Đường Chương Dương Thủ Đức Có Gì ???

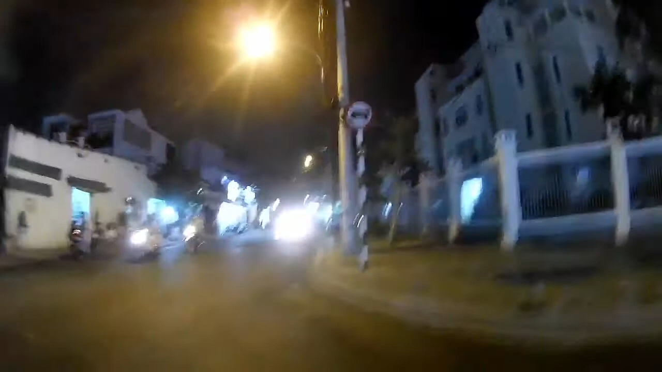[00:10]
Nó sẽ có một trái nghiệm khác Đó ở đây là mình đo đường Trương Dương và mình mới... Đây các bạn, đường bỏ máy ngăn nè, thì mình vẽ vào đây là đường Trương Dương nha
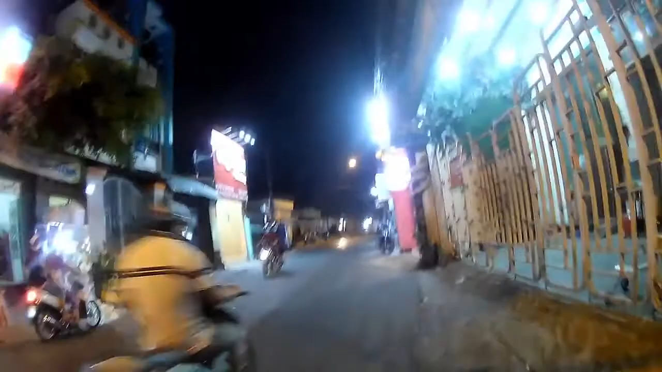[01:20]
tại vì nó gặp trường Cao đáng nghiệp rất các bạn, rồi đường đại học ngăn hận đó, đoạn này rất là nhiều trường đại học Đây là cổng của trường ta đáng nghệ các bạn đây không sao
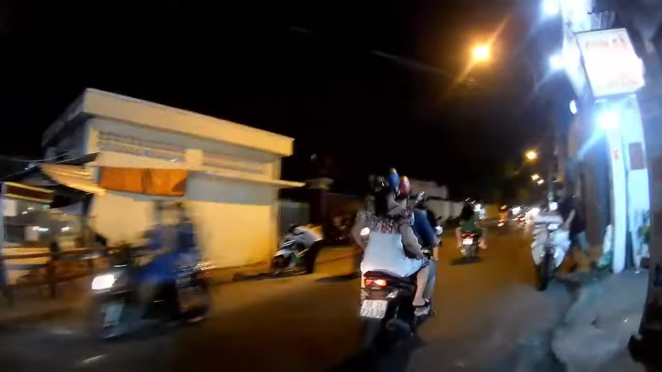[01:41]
Công thức của trường này nó ở trên đường võ đằng ngăn nha Cảm ơn các